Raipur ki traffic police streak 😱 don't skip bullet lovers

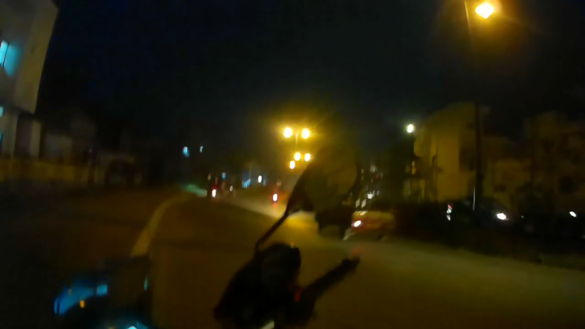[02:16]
अबे यहाँ से कंटेनर चल मिल रहा है भाई, वो भाई इतनी स्पीड में भाई, और आ रहे और आ रहे। और चलो भाई चलते आगे,